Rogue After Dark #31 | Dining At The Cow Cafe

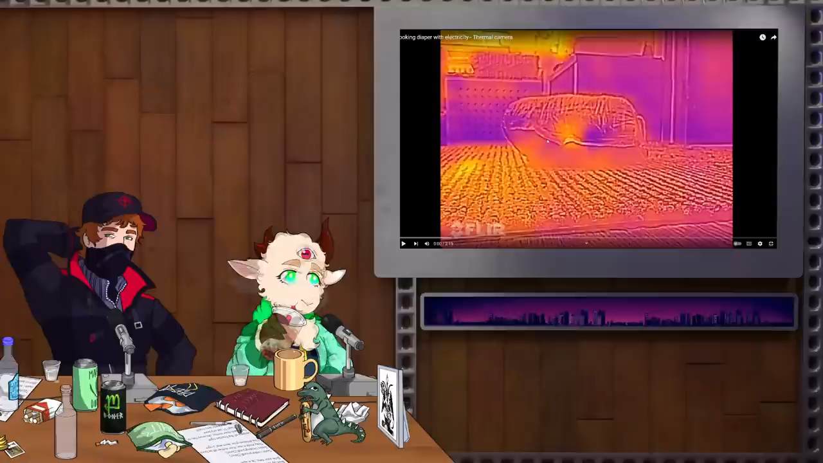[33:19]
I don't know what that is. I don't know what that is. I'm guessing that's like a pouch that has his meal in it, and he's got a thermal camera to prove that he's cooking it. I see. Kind of like when you cook an MRE, you know? Yeah. So there's his hand. Hello, hand. Hello. Oh, man, that is. No, that's not a diaper, guys. You're lying. That's a yummy, yummy thing. There's our chef. It is clearly, it's alive.
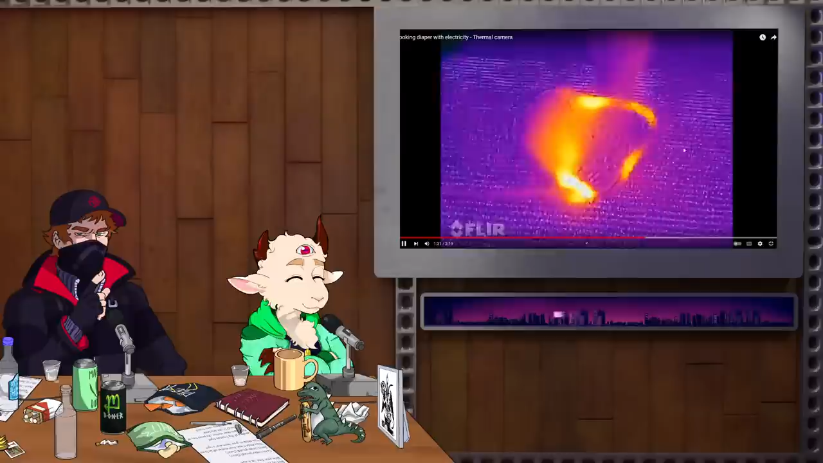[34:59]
Do you think this is a... People are saying it's a diaper. I don't believe it. I think that's a... Well, it's something. I saw somebody calling it a quesadilla. It's almost like a... What is that called? It's a crunch wrap. Oh my God, it's a crunch wrap supreme. It's a crunch wrap. That's crazy.